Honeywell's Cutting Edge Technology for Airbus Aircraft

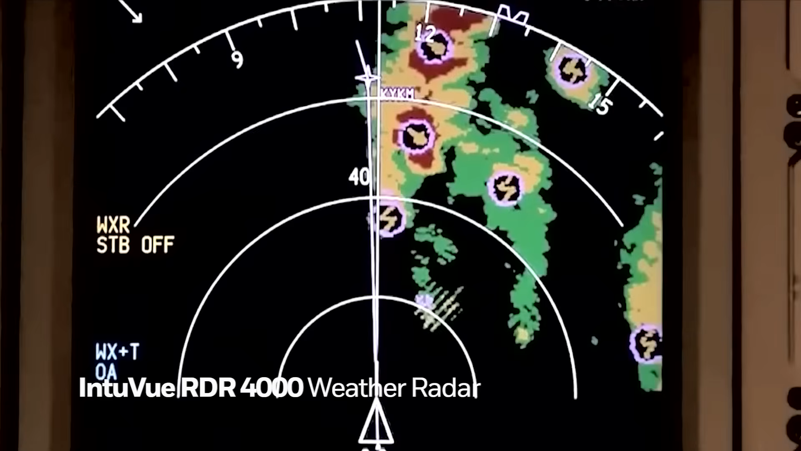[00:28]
Our Interview RDR-4000 weather radar helps crews navigate around severe weather,